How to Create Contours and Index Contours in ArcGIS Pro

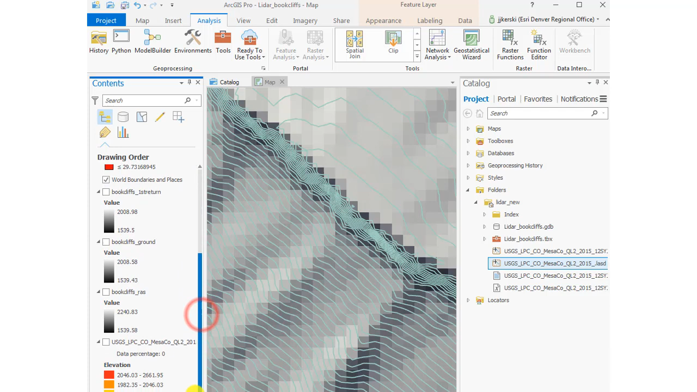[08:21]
There we go. Turn off that hill shade.
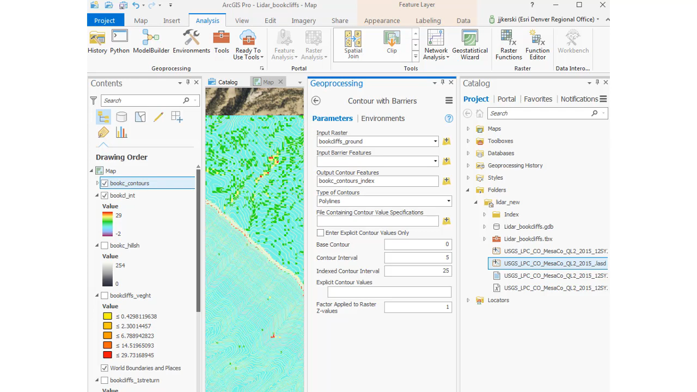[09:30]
So if you'd like to create index contours like you see on most topographic maps, here's how to do it.